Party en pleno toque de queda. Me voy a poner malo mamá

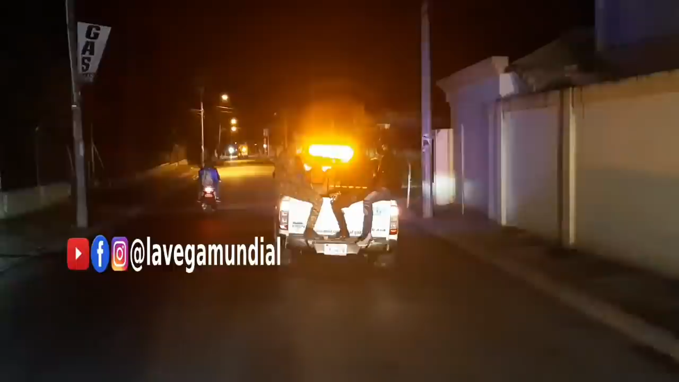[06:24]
¡Qué loco, Wiu! Va a montar mi madre, lo va a revisar aquí la policía en el toque de queda 2.0. ¡Brum, brum, brum!